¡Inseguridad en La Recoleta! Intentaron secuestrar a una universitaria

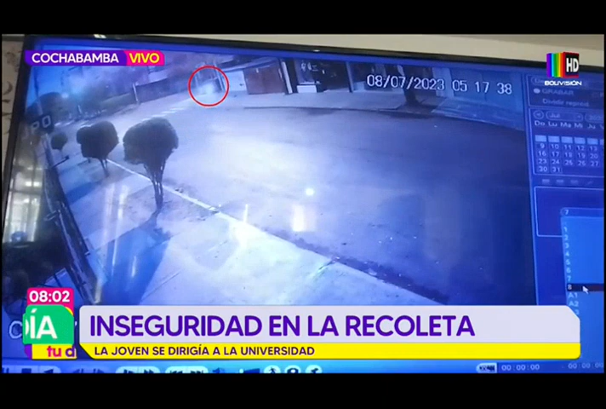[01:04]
Los pacientes, precisamente de la Caja Nacional de Salud, la cual se encuentra una de las instalaciones más adelante, es que se alarmaron ante esta situación, se dieron la vuelta, y ante esta situación es que el, bueno,